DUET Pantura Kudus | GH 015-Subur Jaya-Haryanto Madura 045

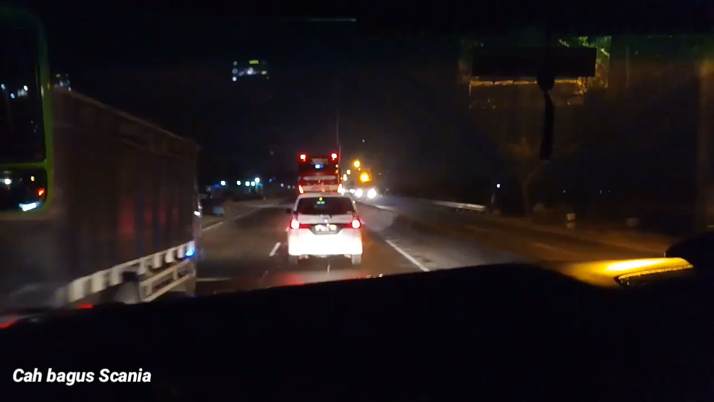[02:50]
Belakangnya subuh, belakang ini ya, ada lagi bus, ada lagi bus, tiga bus. Apa? Nggak tahu, pakai ini juga. Setrum ya. Dan belakang, belakang lagi ada. GH? Gak ada GH, cuma ini doang sama 16.